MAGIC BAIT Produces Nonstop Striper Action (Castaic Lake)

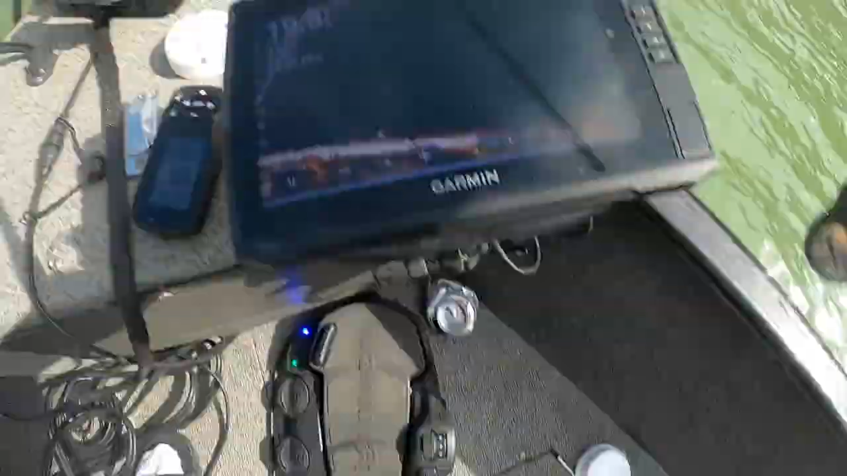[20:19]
See, that's my shad going down right there.
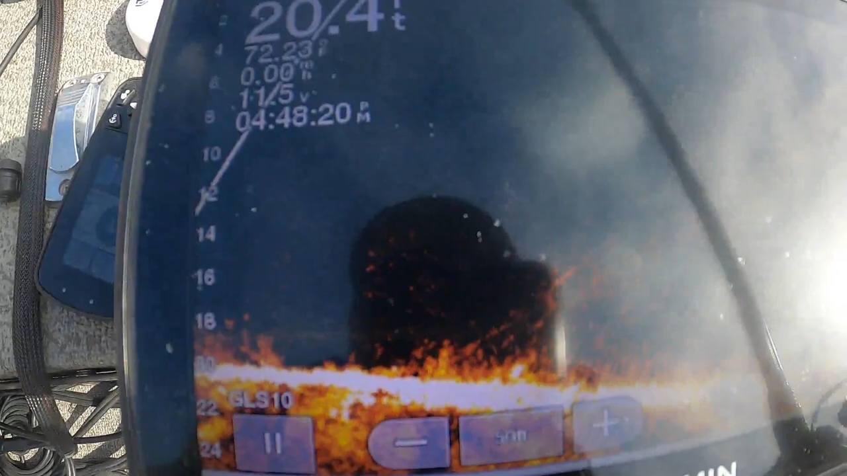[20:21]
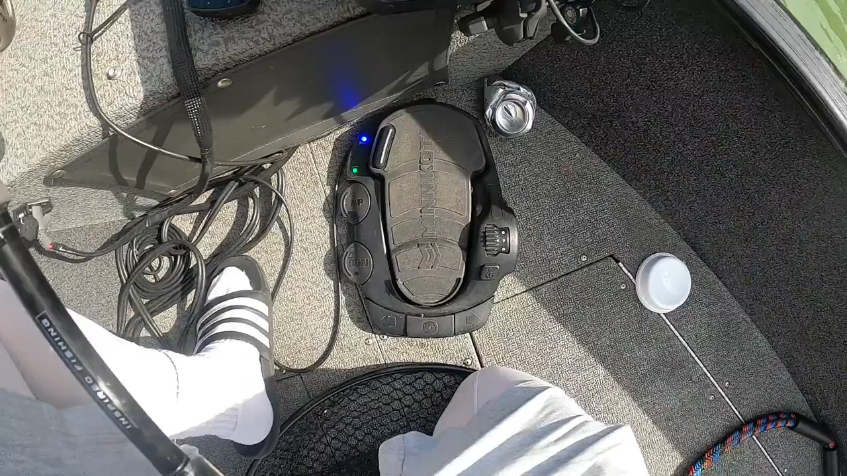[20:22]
That's my shad right there. My shad is right there.
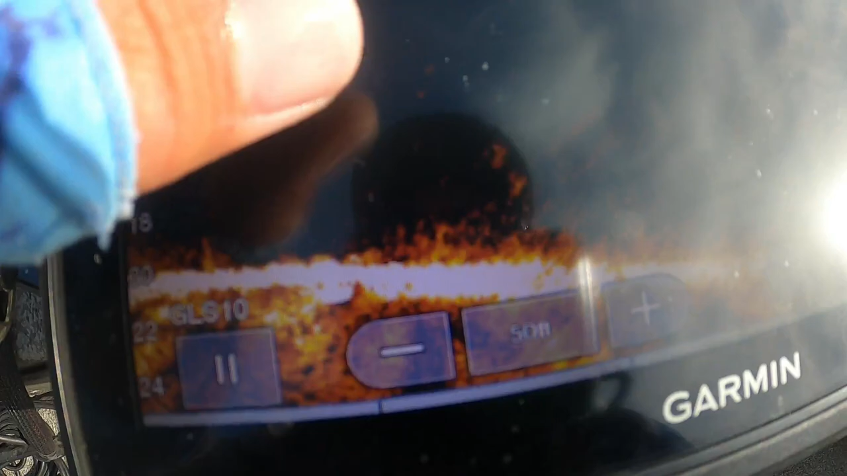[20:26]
Someone's coming up right now to get it. Oh, he's all over it.
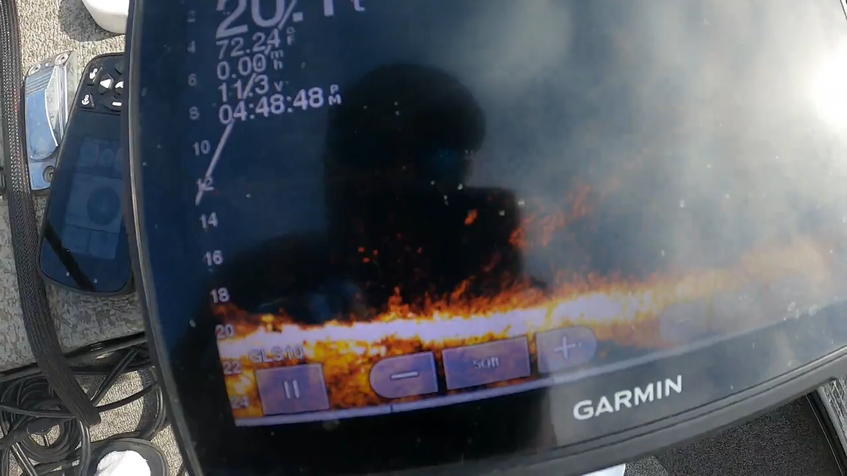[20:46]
Oh, I got another striper coming in right there.
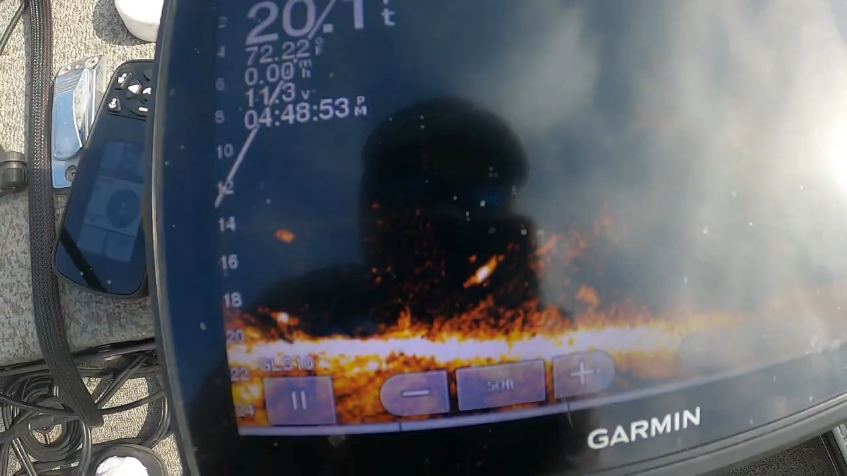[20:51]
Got a bunch of them coming in.